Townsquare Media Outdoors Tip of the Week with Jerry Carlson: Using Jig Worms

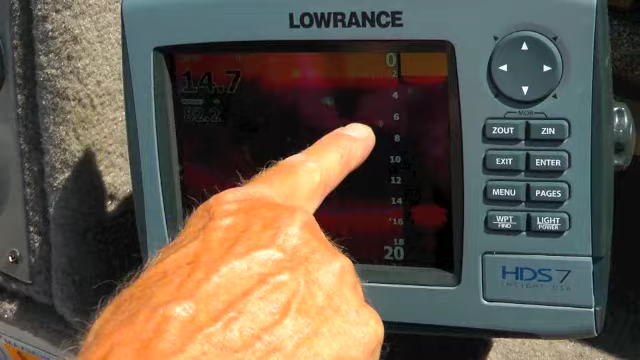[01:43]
I have to focus on this edge and cast up here and pull it down to where the edge of the weed line is.